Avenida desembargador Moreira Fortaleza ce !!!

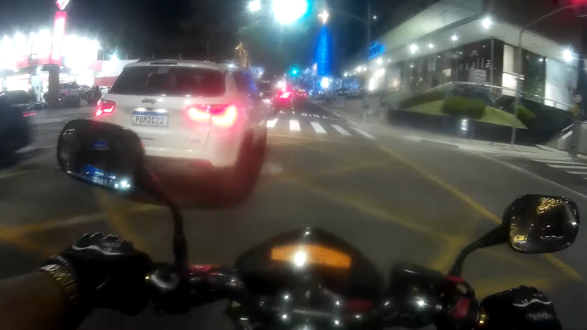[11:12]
O cara vai entrar, não liga uma seta, liga nada. Já fica fazendo hora.